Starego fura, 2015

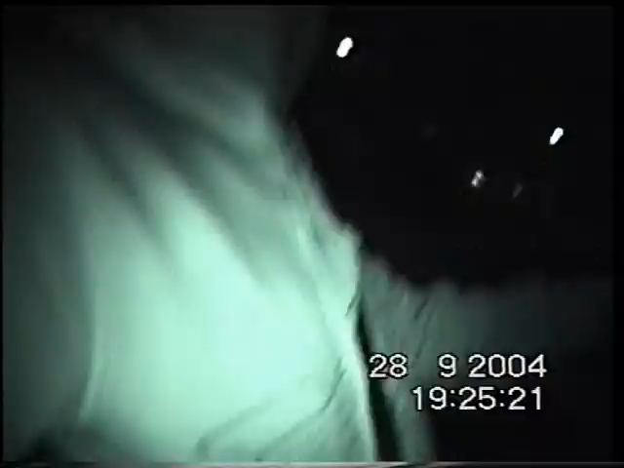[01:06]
Kurwa, kurwa, dobra. Ej, kurwa, lampa, ja pierdolę. Kurwa, 3 metry do lampy, weź, kurwa, się zamknij. Ej, co tak piszczy? Kurwa, wsteczny. Samochodu też nie miałeś nigdy? Kurwa, rowerem jeżdżę przecież, kurwa, ja pierdolę. Dobra. Ej, uważaj, kurwa, o, ja pierdolę! Kurwa, zahaczyłem, milimetry, kurwa.